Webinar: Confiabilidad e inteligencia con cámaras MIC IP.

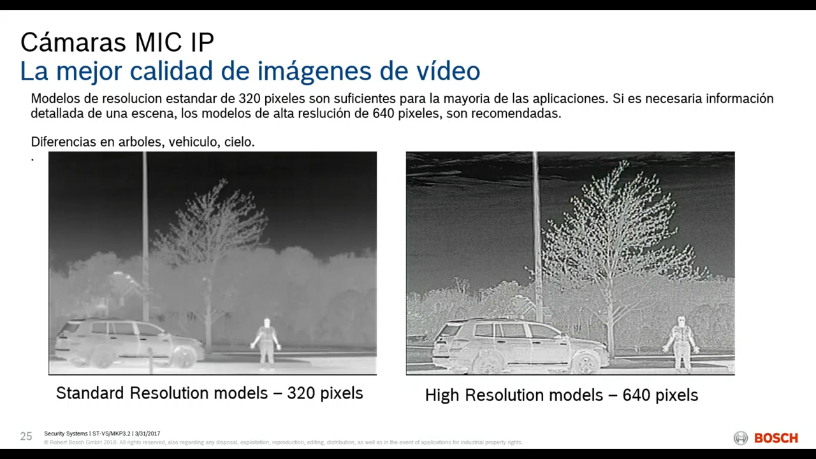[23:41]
en la cámara térmica si lo vemos ahora tomando esta base tecnológica gracias al Metadata Fusion podríamos tener realmente el contexto de la situación en el mundo termal tenemos distintas versiones de lentes no solo en la resolución sino también en la frecuencia de refresco en las dos imágenes pueden ver la diferencia que existe en cada una si se nota la diferencia en la resolución del árbol el mismo
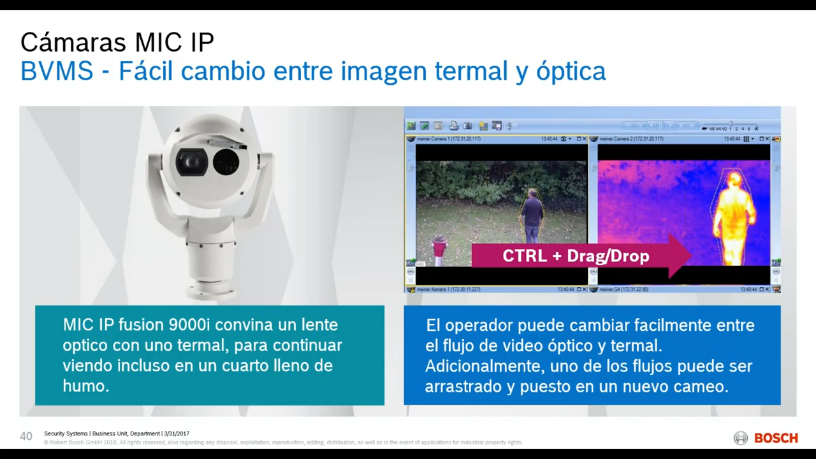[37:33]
hablábamos como seleccionar el flujo termal o el flujo óptico poder arrastrar y soltar a otra ventana
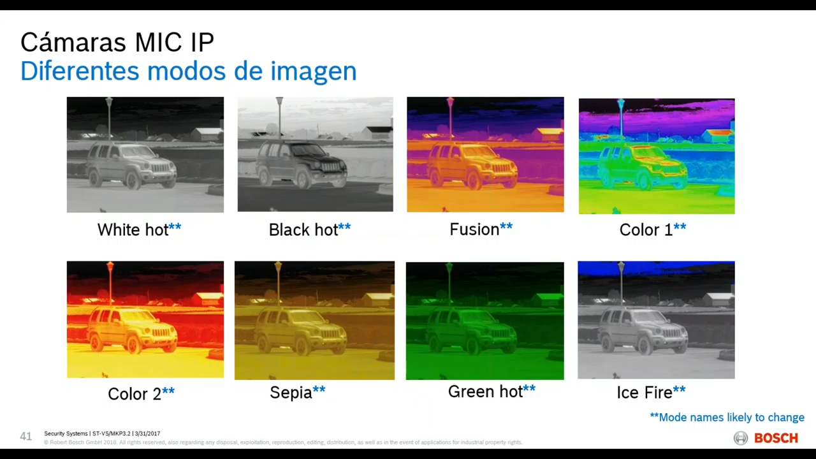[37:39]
esta misma imagen poder capturar los eventos de análisis los metadatos